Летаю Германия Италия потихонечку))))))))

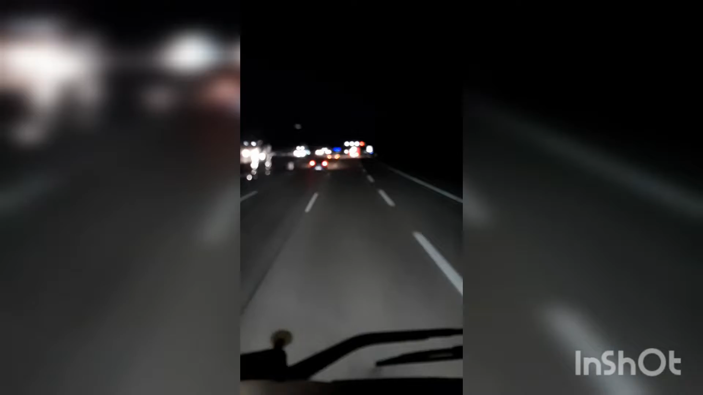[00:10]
сейчас посветлеет активно работать выгрузки трактора
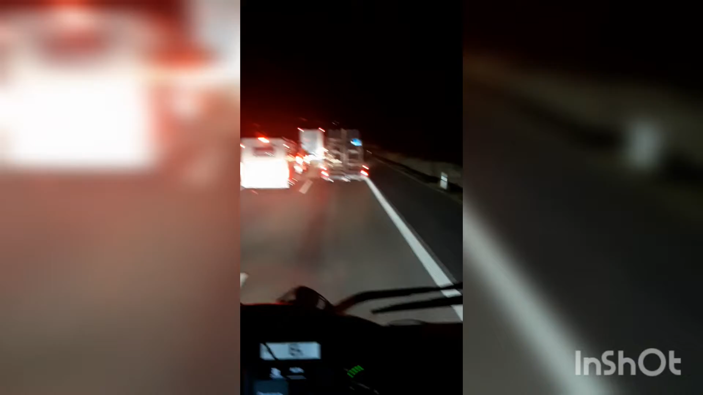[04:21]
тут даже пробки ночь постоянные они просто не заканчиваются я его обгонял там под корочку вот ребята я стал прямо на дороге думаю что стать негде